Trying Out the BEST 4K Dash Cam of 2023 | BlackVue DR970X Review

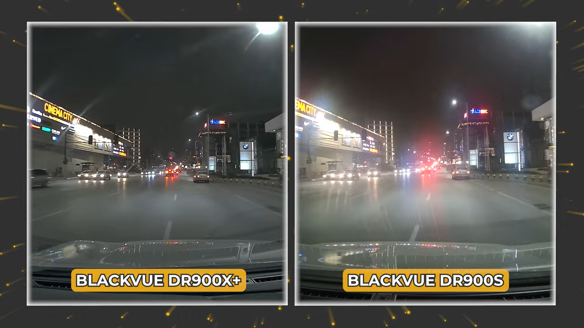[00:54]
970X gonna share with you everything meaningful about the dash camera the strong the weak sides
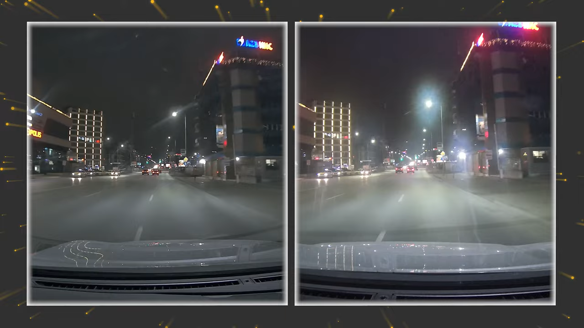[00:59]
and in this video you're going to hear more about the upgrades especially compared to the pretty sensing units
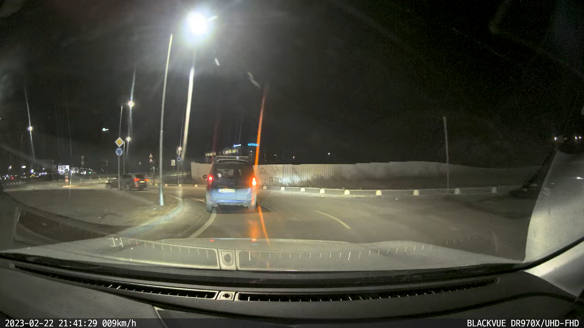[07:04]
the latter options and the overall smooth size of the image sensor surface since blackview didn't disclose the exact image sensor here i'm gonna have to bet that it might be the same as the one in the predecessing generation regardless true or not low light image quality is excellent and you're going to be able to see a lot more as compared to what other dashcams are going to deliver gonna show you here side by side footage with another korean dashcam brand that i'm lately testing fine view gx1000
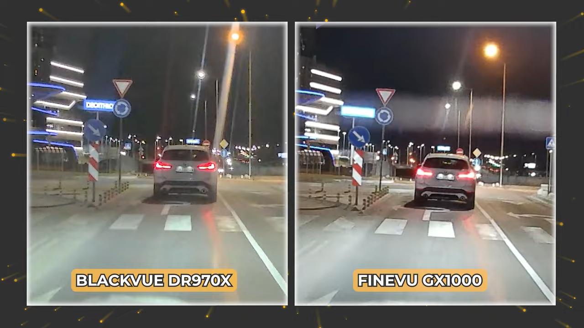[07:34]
and i guess you can now well understand what we're talking about interesting to see which of both cameras do you vote for when it comes to image quality and details
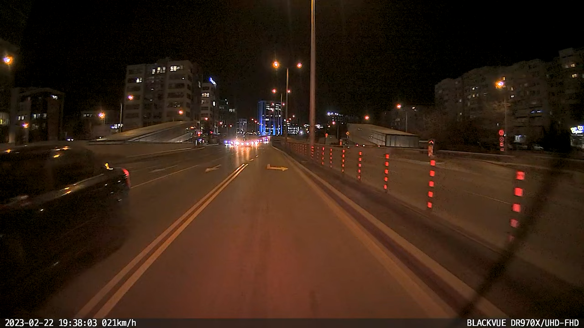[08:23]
module running 1080p and not delivering that good level of details as for configuration and modes blackview are again in their own league